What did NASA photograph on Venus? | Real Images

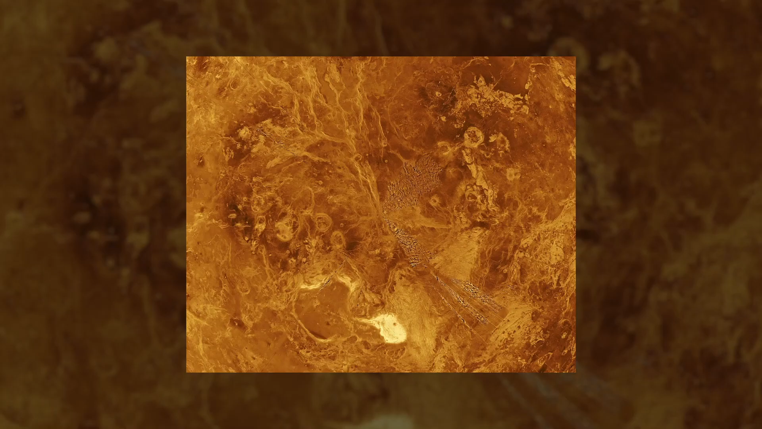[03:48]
of an unknown material unusually reflective to radar wavelengths that's
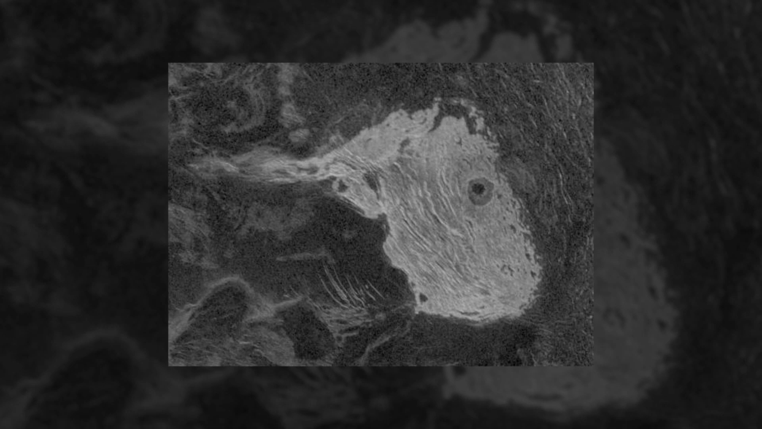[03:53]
also the reason for their relatively quick discovery exactly thanks to this peculiarity in
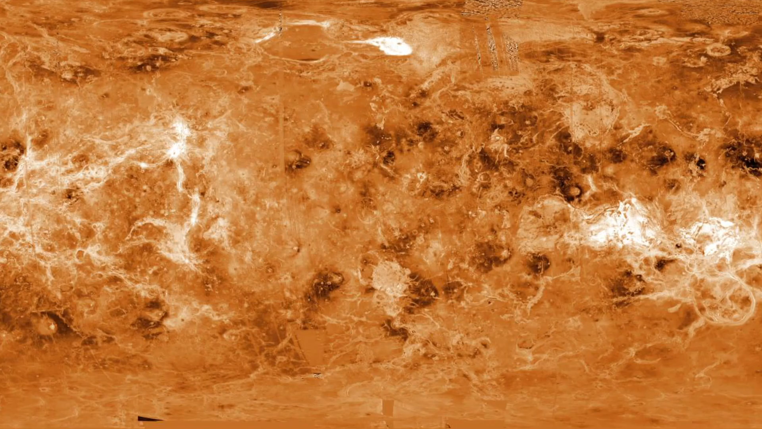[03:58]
radar images they are one of the brightest features on the planet hence
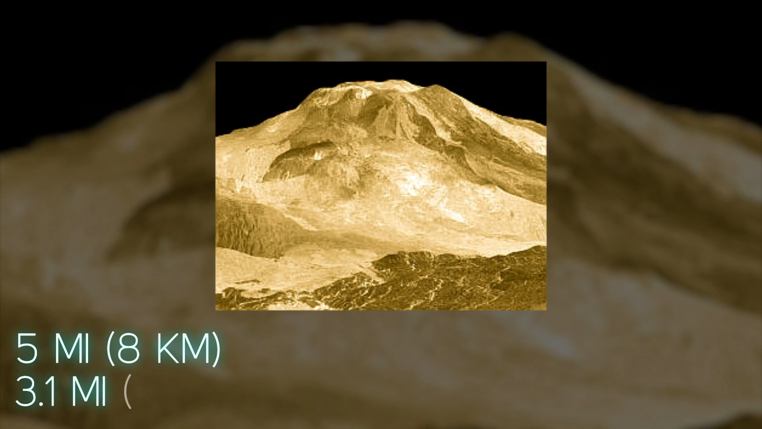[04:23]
miles from the surrounding terrain yes
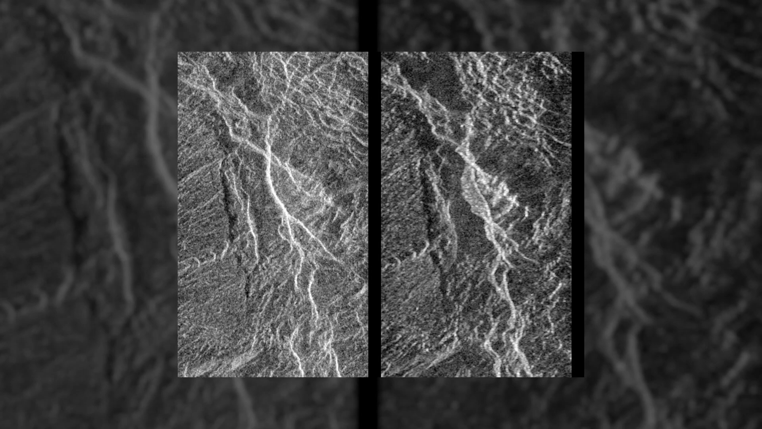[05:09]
quirky is how it's mostly made of tessera terrain tessera meaning mosaic
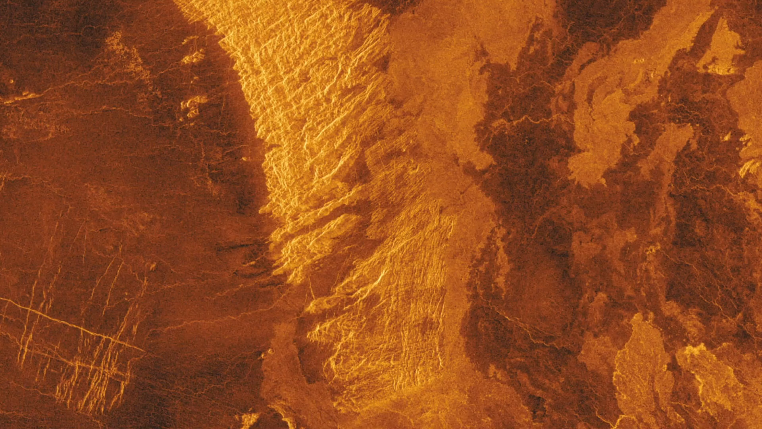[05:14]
tile is a very fitting name if we consider how these terrains are the most geologically complex region seen on venus highly rugged and deformed displaying parallel ridges
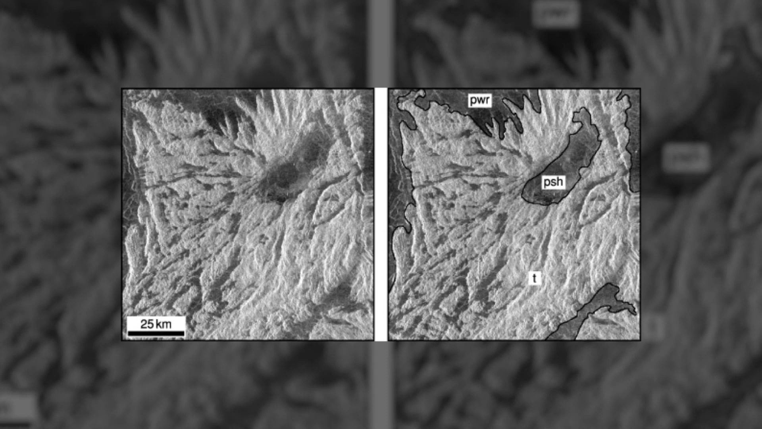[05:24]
and troughs cutting across one another at a wide range of angles these tesserae can be so
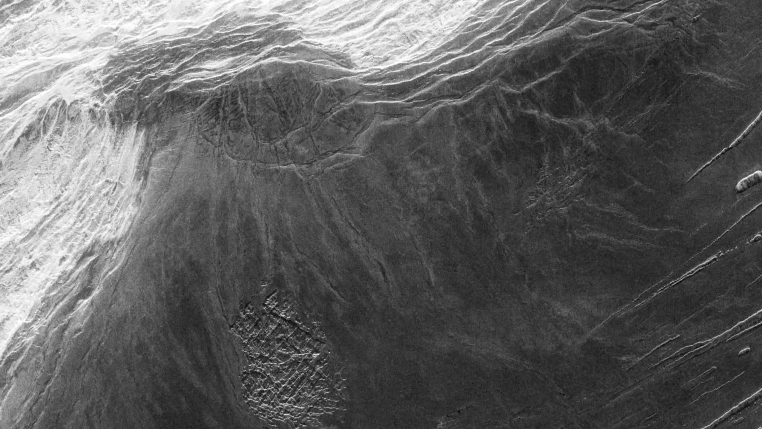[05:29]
complex that it is sometimes difficult to even imagine how they came to be the only certainty
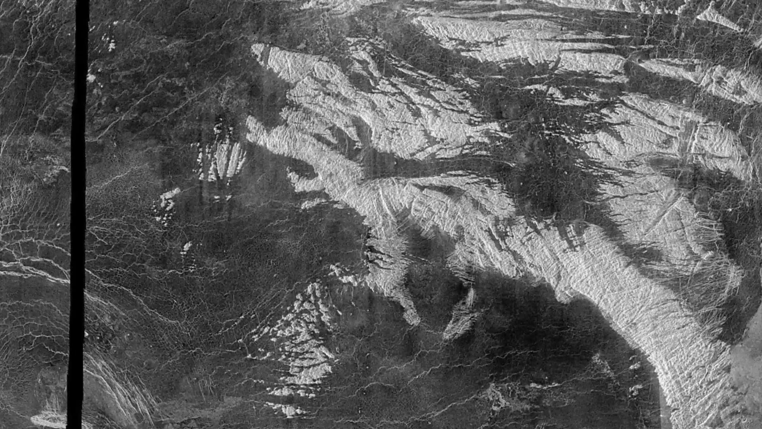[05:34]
is that the lithosphere must have been under incredible stresses probably a consecution of elevation and crumbling in the same areas together with several other processes that built up to
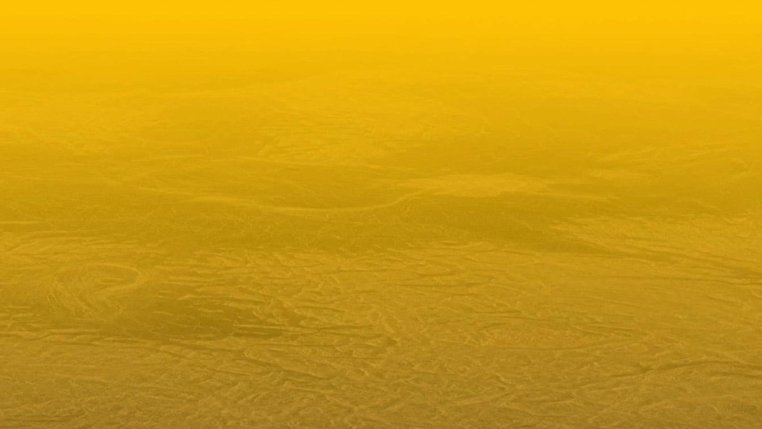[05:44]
this weirdly charming surface another geological phenomenon to be aware of is the one behind the coronae that is to say the so-called crown of venus typical
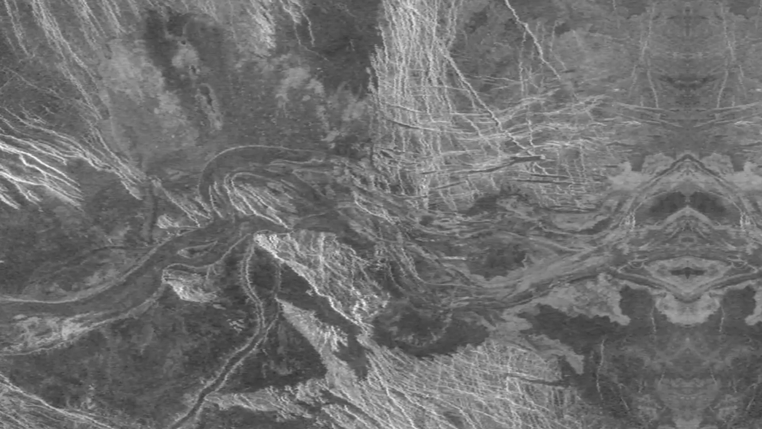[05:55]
of lata terra but also widespread through other areas of the planet these crowns are landmarks
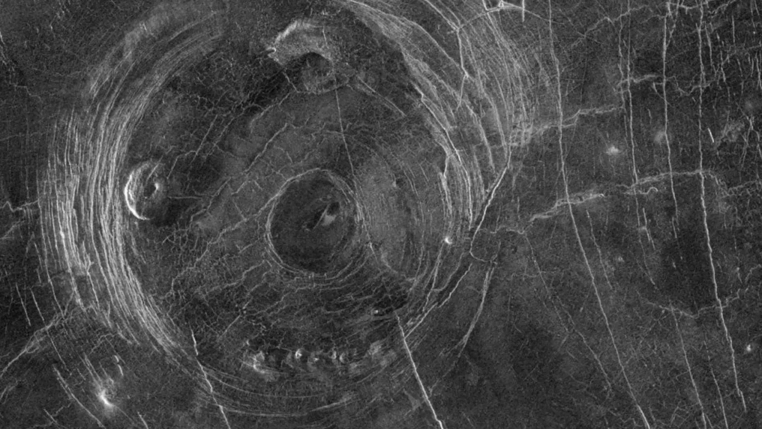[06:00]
that came to be as a result of blobs of hot material moving from deep beneath the surface of the planet outwards towards the surface in their movement these blobs of
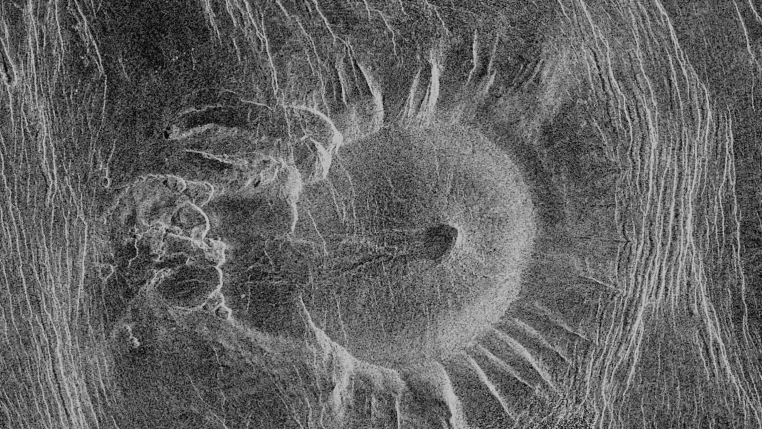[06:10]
material diapyrs is their name elevate the crust and fracture it in a radial pattern
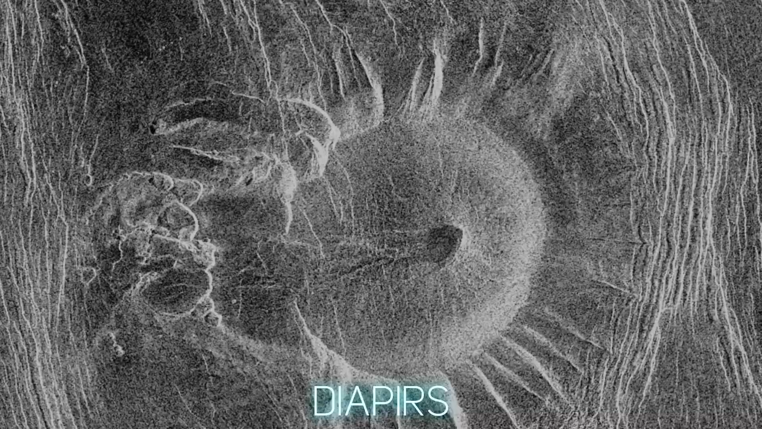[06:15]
as they approach the surface and cool the initially raised crust can collapse under its own
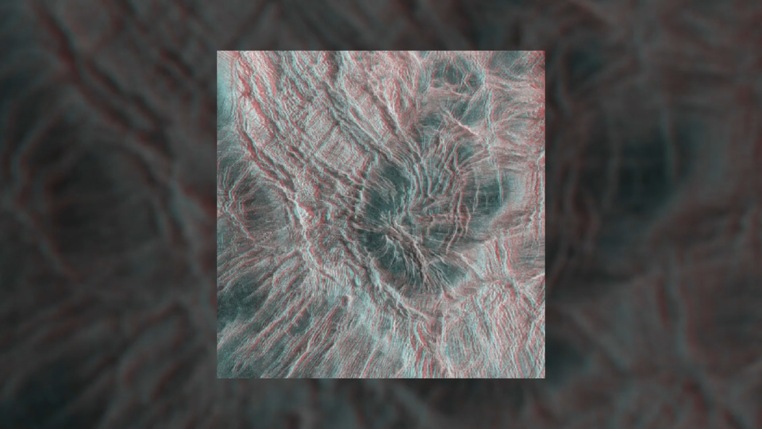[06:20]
weight this process results in concentric faults and the typical outline of a corona
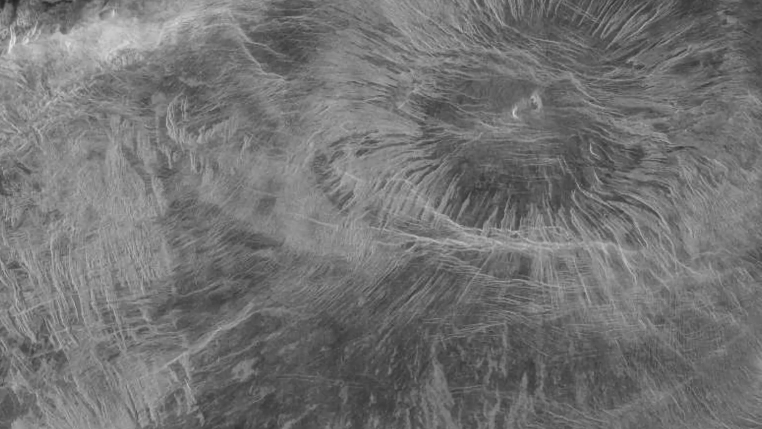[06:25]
a constellation of faults fractures and ridges sometimes in a circular fashion
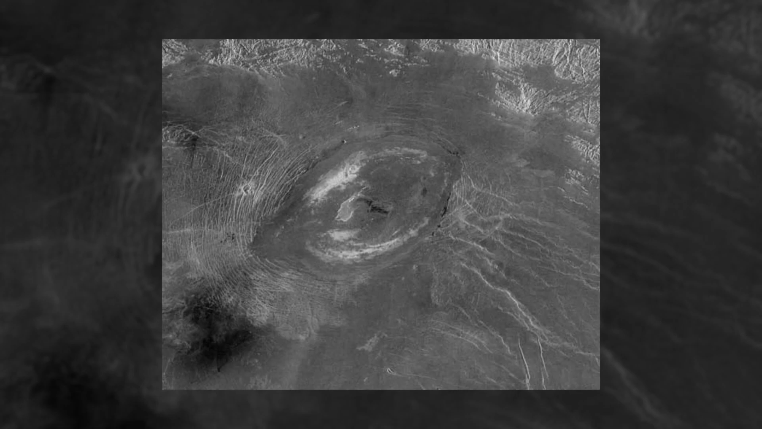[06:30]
atop a broad and gently sloping elevated terrain indeed these are such cases where there's more than meets the eye an entire story an entire geological history of disasters that culminated in what we now see with wonder